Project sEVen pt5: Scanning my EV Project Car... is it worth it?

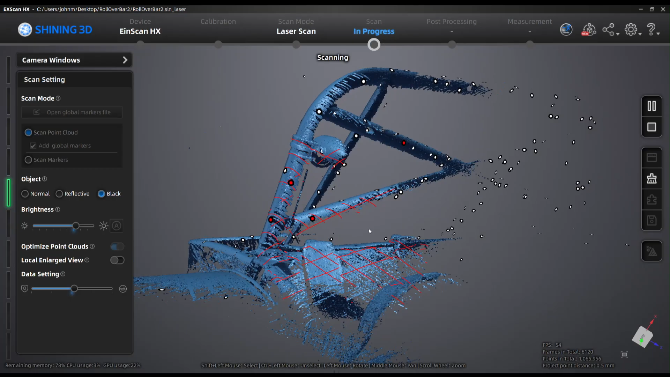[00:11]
how I scanned my project car, and what the benefits are of having a 3D digital twin.
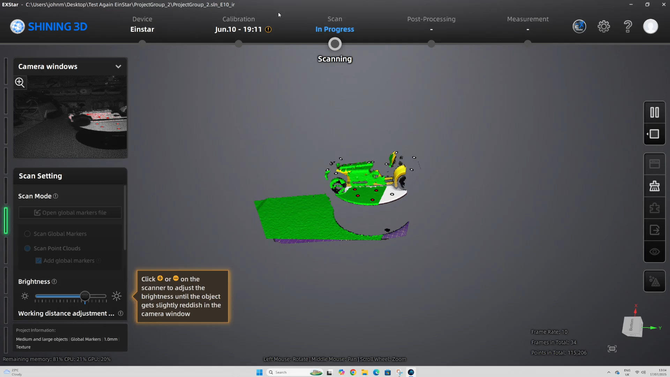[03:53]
and then turns that into a mesh,
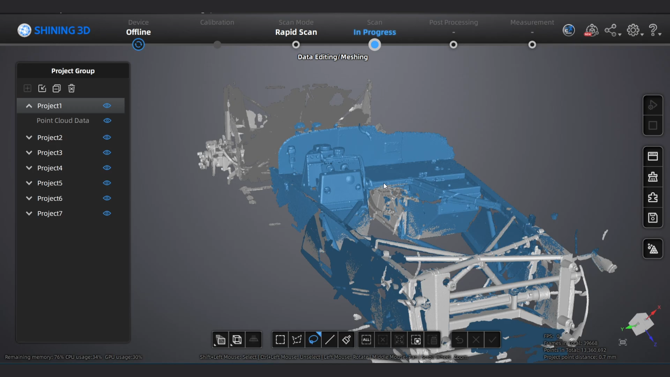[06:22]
using what Shining 3D call a rapid scan.
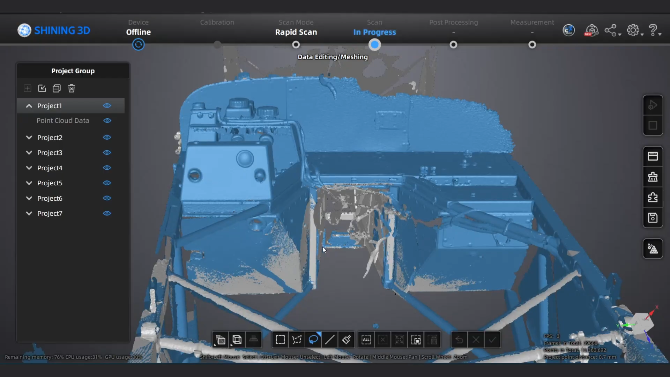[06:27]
I had expected to do the scan again at some point, but that didn't get back onto my radar for another two years.
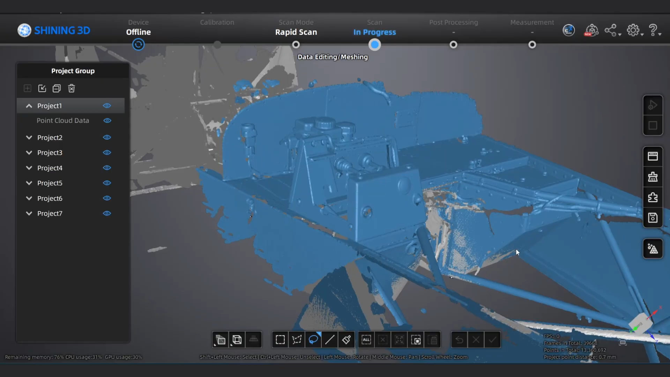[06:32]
Anyway, I got the scan of what I thought were the main components and the pickup points I'd need for my project. I was mostly interested in whether I could fit a motor in the rear of the car, or whether it had to go in the front.
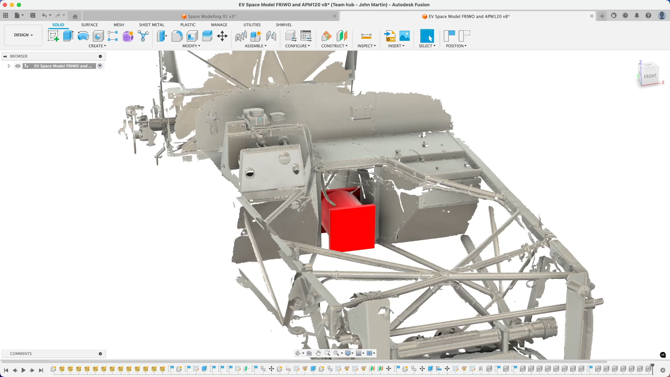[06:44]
And then I needed to know how the motor, inverter and batteries would bolt into the existing chassis.
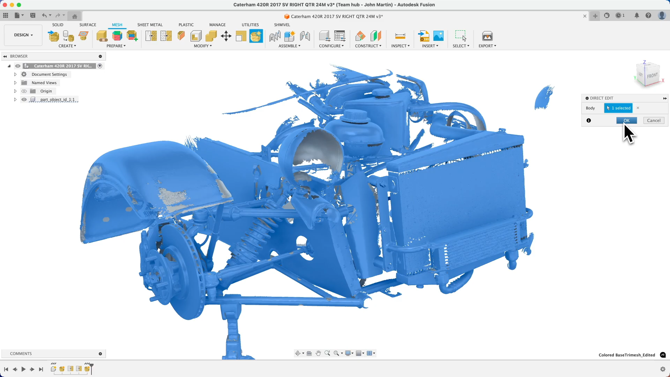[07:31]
I had a complicated mesh that needed some cleanup, and I could also really do with it being split into different components, so I could view and hide bits that were in the way, and Fusion just wasn't cutting it.
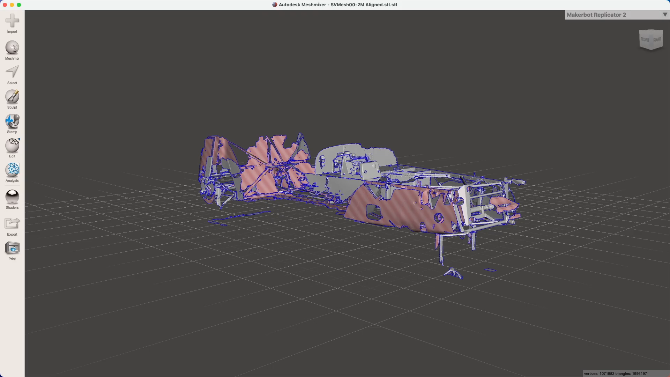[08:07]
and has meant that MeshMixer itself has stalled and not been updated for years.
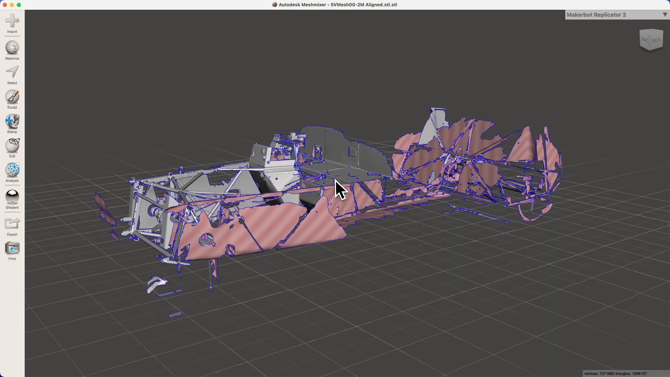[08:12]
Even given its shortcomings, MeshMixer is still a good simple mesh editor. I could use it for just a few operations, cleaning up the mesh and segmenting it into various components,
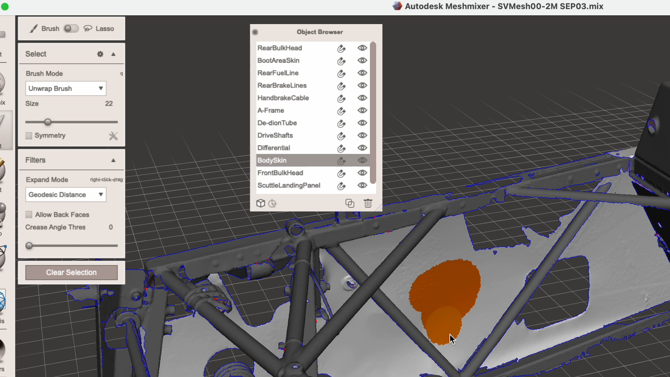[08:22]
and in the end the mesh got split into about a dozen pieces.
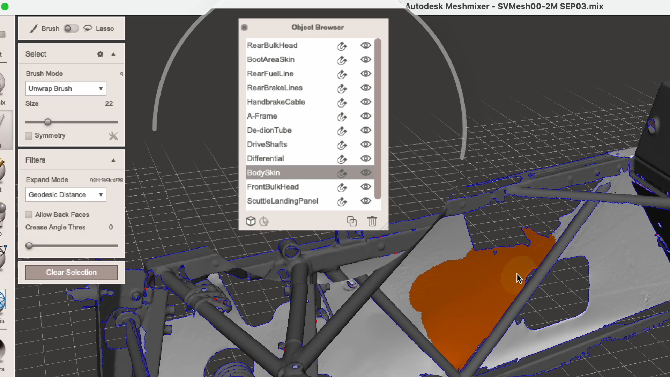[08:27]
That could all be exported, and pulled back into Fusion 360,
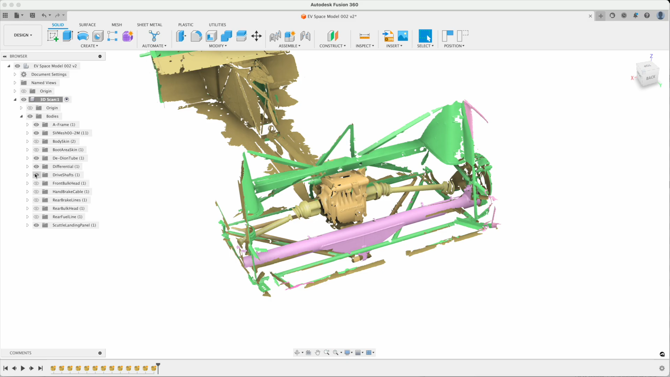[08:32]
where I could mess around with the mesh and any new models I created or acquired from various component suppliers. The result was totally worth doing, and has made the last 18 months a lot easier.
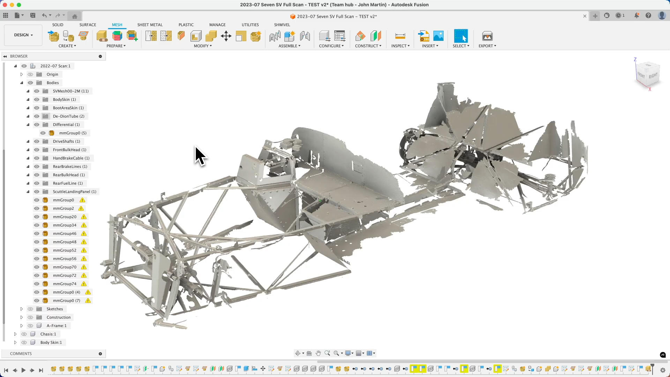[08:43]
One tip for Fusion 360 here is to reduce the mesh complexity as soon as you import it into Fusion.
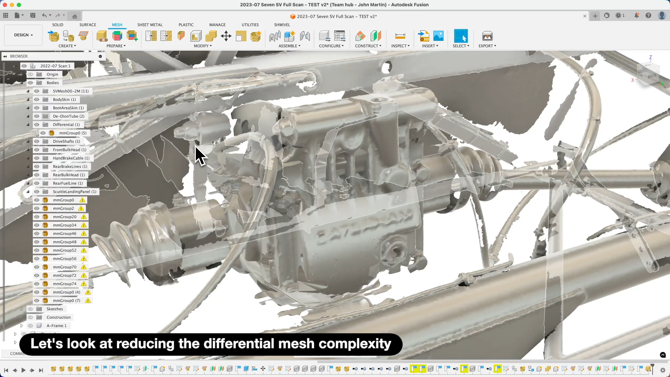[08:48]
Fusion struggles with the large, high detail meshes I like to work with,
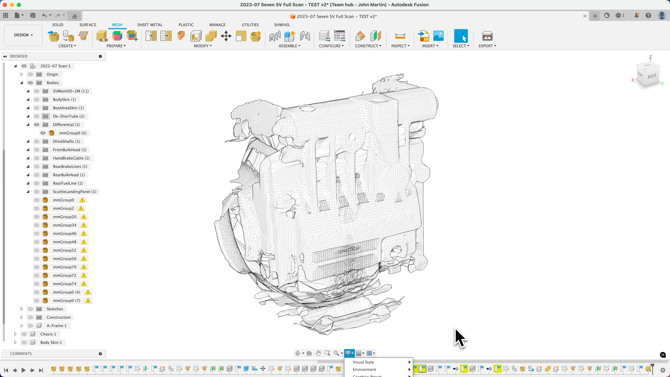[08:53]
and as of spring of 2025, I find Fusion can lock up when moving objects or inserting new components, if you have more than about 2 million mesh polygons visible.
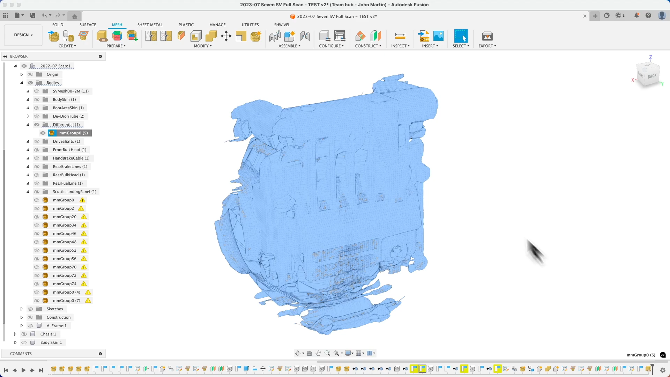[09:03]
To reduce the mesh, I use Mesh, Modify, Reduce, and a tolerance of 0.01mm,
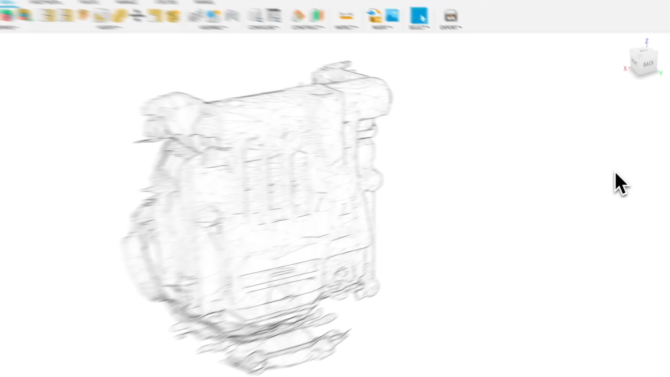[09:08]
which is crazy small I know, but it's surprising how many polygons this removes, Fusion calls them facets.
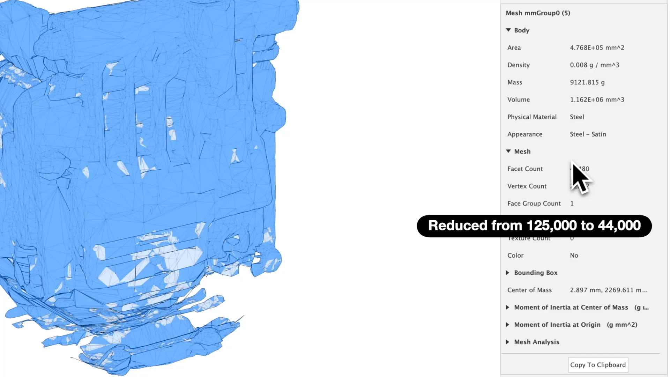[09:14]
And one thing I didn't get right with this scan was model alignment.
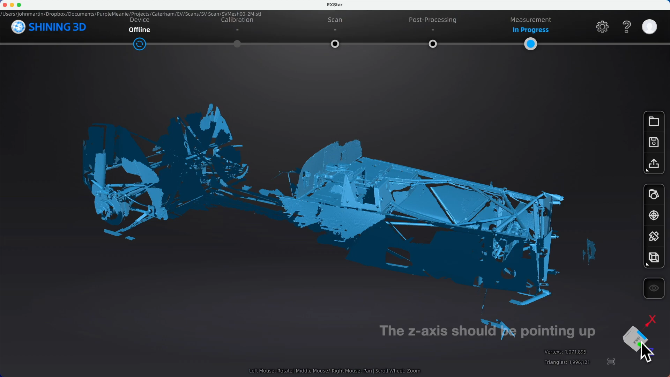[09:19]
When you scan your project, the scanner doesn't inherently know where the orientation of your project front,
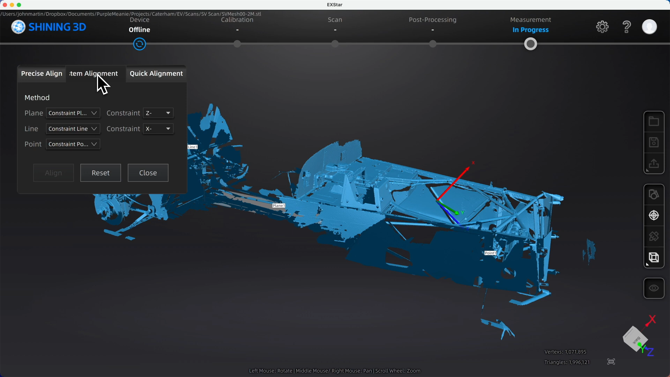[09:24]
top, or side sit.
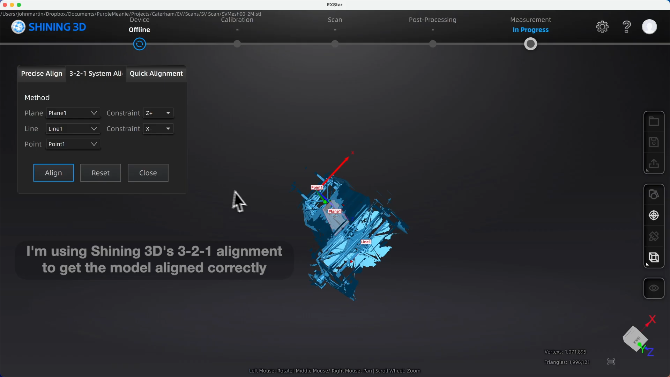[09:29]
So one of the post-processing steps is to align your scan with the axes you want it aligned to in your CAD package.
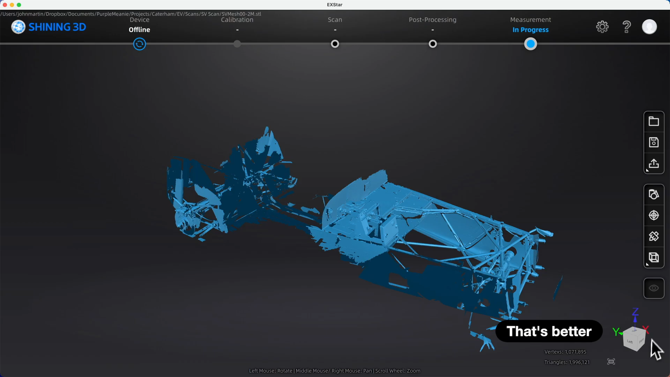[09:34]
So the Z-axis is up, etc. But at the time I got my first scan, I didn't know how to do this in the Shining 3D tools.